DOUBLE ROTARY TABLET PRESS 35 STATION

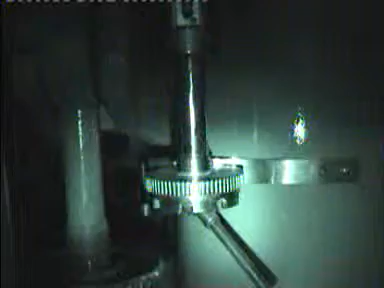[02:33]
assembly to adjust the depth of fill this is done through the lever
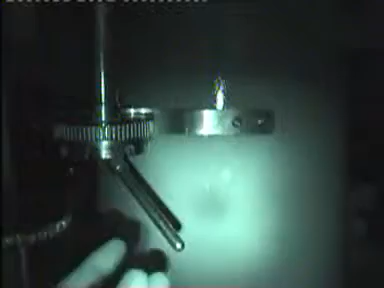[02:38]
you are seeing on the screen the operator is adjusting the dozer
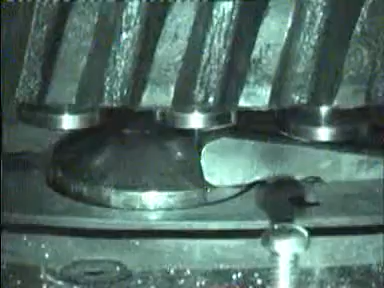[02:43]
assembly you can see the lower punch the degree is being adjusted so that you get the required depth of fill you see it is coming up this
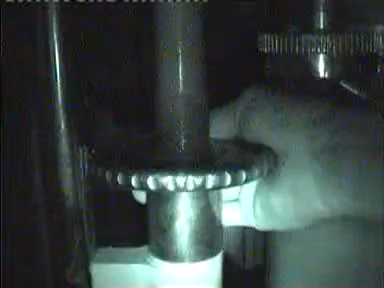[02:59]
wheel this wheel when moved clockwise hardness
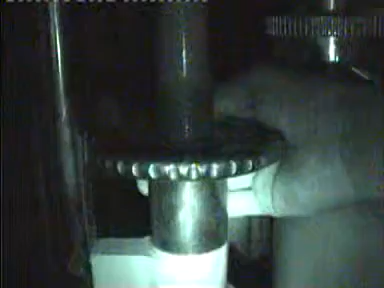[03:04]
will increase and you when you move it anti clockwise the hardness will
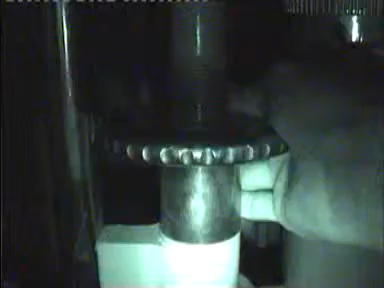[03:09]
decrease now what this wheel is doing is it is lifting
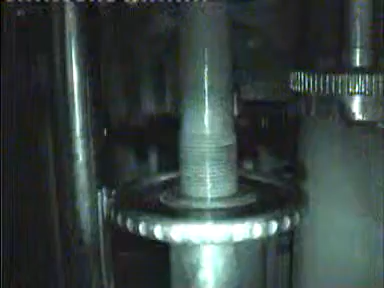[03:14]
the lower pressure roller or lowering the pressure roller this is the hand lubrication system to
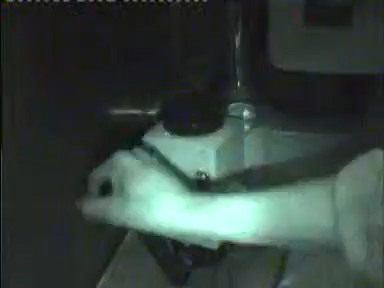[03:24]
give supply to the oil pipelines which we have fitted in the machine
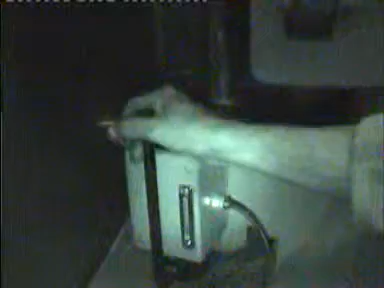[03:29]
this is connected with four pipes on the backside of it the two pipes goes for to the lower pressure roll and two pipes go to the upper pressure
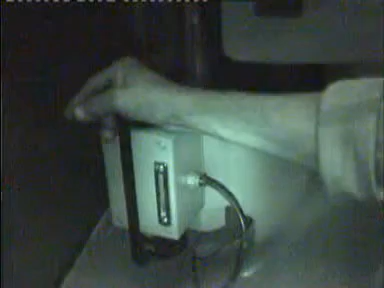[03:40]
roll for lubrication here you are seeing the hose of both the
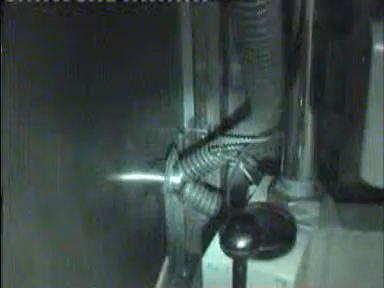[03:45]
ends is attached to the outside connection where the dust extraction
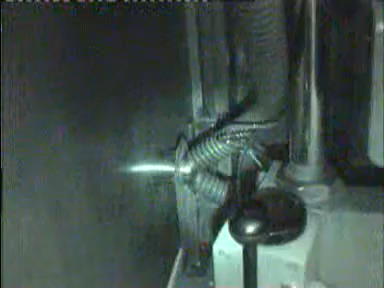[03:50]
will be fitted oh dust extraction hose
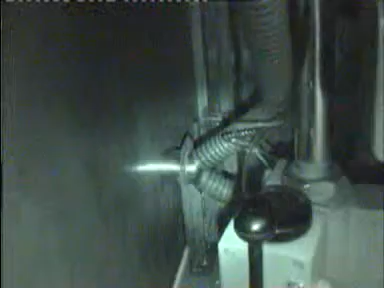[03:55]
will be fitted this is the emergency switch which you can lock while you are